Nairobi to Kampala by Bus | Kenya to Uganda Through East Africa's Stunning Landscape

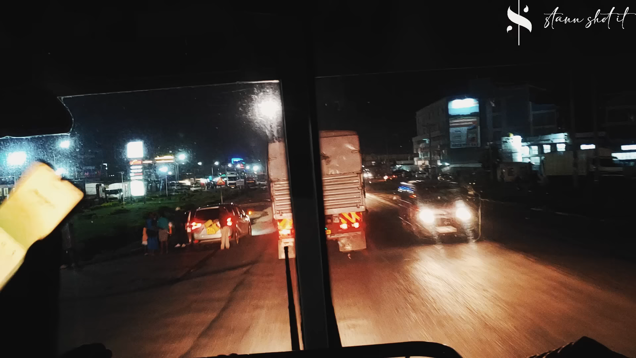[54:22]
The time is 7:13 and now we are passing through Pipeline. Pipeline is an outskirts town outside Nakuru city. Hapa ndo ukifika hapa unajua sasa umefika Nakuru. Dual carriage for Nakuru North starts all the way up to Njoro Junction, but they also call that junction Soil.
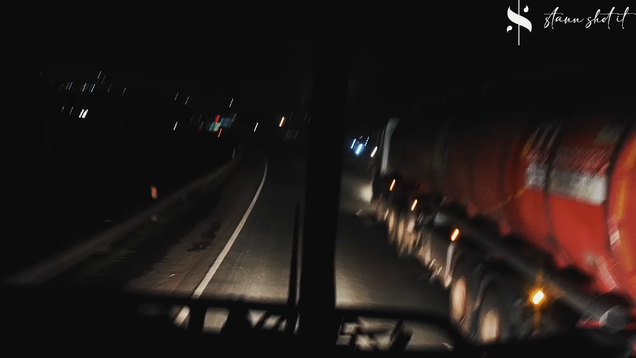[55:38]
for all my party peoples. On the right, Suko Malikuna Matamata. That is where you will find Platinum 70, one of the best entertainment spots in Nakuru County.
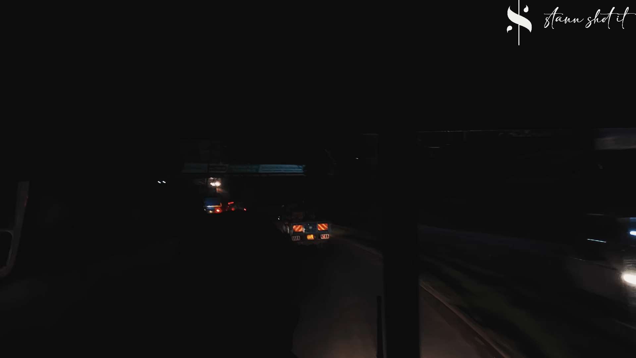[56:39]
Approaching Nakuru City, tunafika Nakuru sasa. Apart from being the youngest city in Kenya at the moment, it is the fourth largest city after Nairobi, Mombasa, Kisumu. It just recently gained its cityhood status. Nakuru City is also known for its wildwood activities. It has Lake Nakuru, which has the, I think, if I'm not very wrong, the largest population of pink flamingos in Kenya.
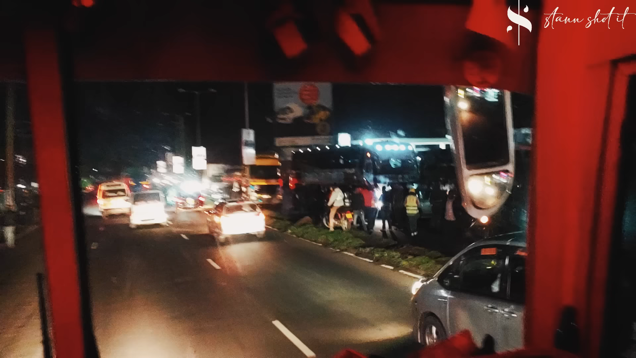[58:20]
Deep into Nakuru, a minor accident. We witnessed a minor accident, but take one major sana.
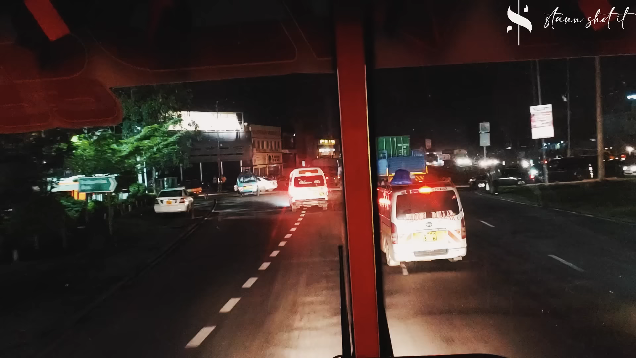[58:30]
Approaching Njoro Junction, and if you can remember, I told you to guess the high school I went to. Your academy is Washina's Boys, so it's Njoro Boys. So I went to Njoro Boys High School. Junction Nakunki and Joro, it's somewhere up ahead. I think you'll see it right about now. The way up on Bele on the left, so Nakiapuki and Joro.
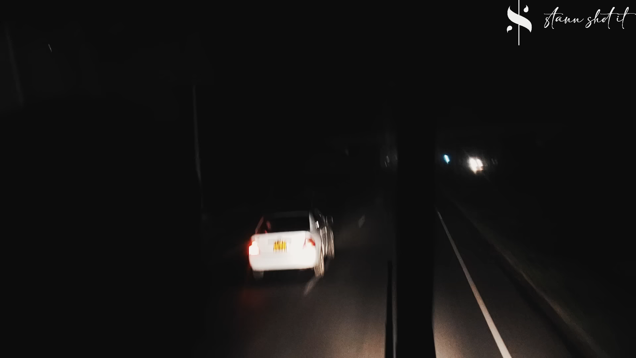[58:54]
If you're going forward, you proceed as you turn the left to head to Salga.